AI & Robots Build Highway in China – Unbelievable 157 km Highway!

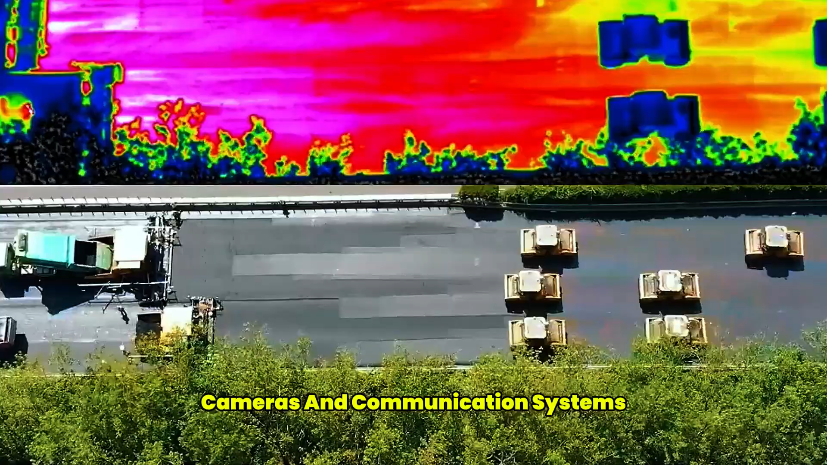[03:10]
Infrared sensors detected heat variations in the asphalt. Pressure sensors monitored compaction levels.